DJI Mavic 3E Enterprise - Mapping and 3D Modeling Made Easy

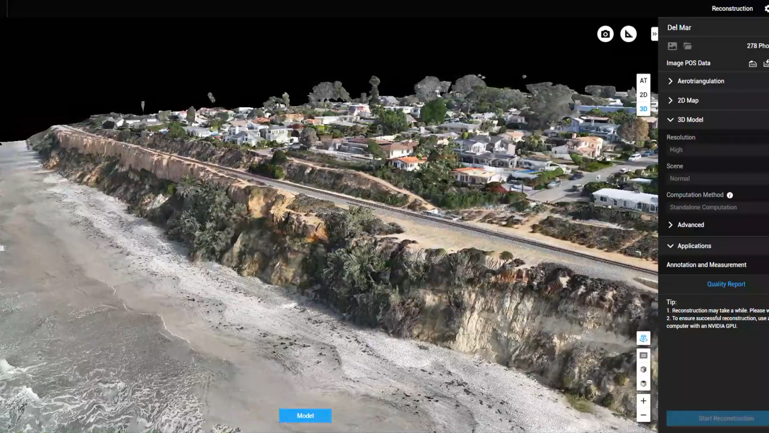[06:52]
You can see the tracks right there. Having a 3D model like this versus just a standard video, you're able to now see over time how much the landscape is changing.
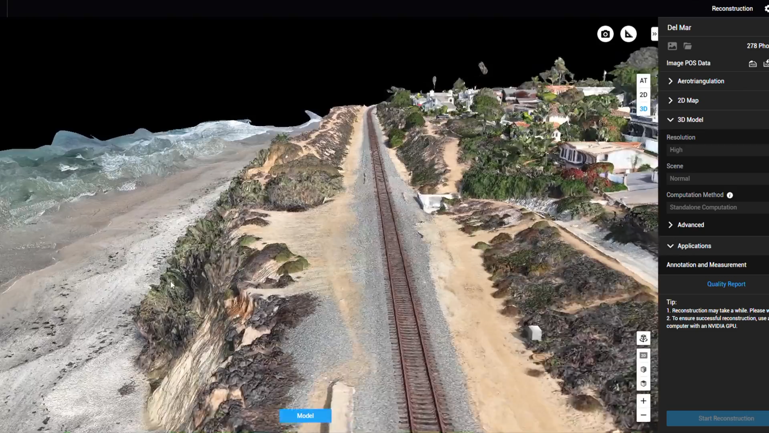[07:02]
And once you run that mission, the great thing, of course, you just jump back into the flight route, which is already saved in there.
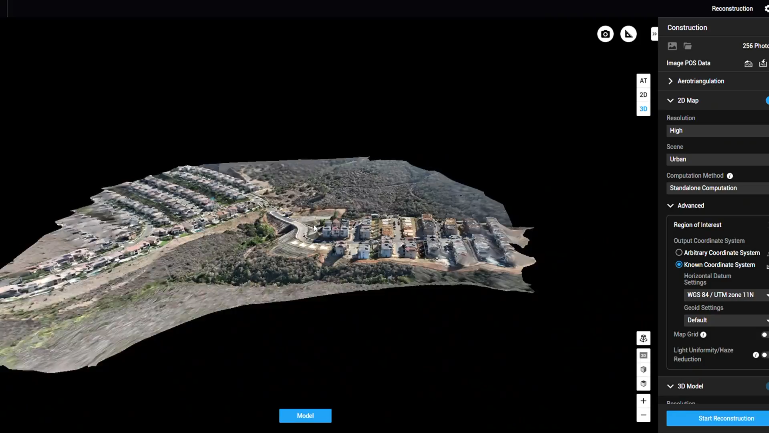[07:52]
I'm able to do a full 3D model. And by doing that, you can actually zoom in,
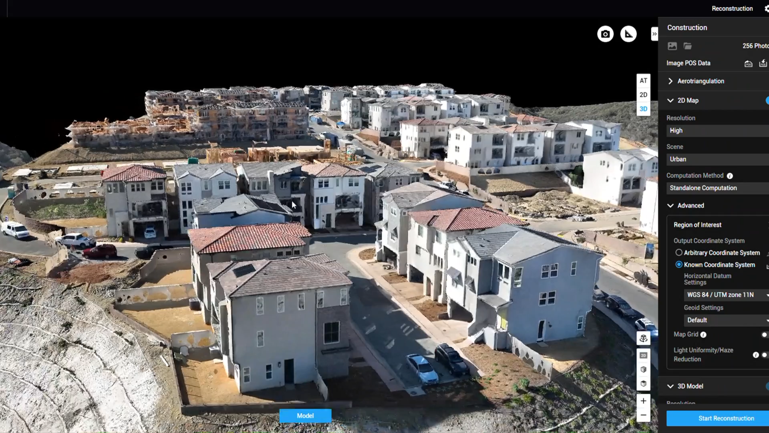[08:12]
Also, the DJI Terra app, having just to import the folder, it'll automatically pretty much generate it depending on what you want to do.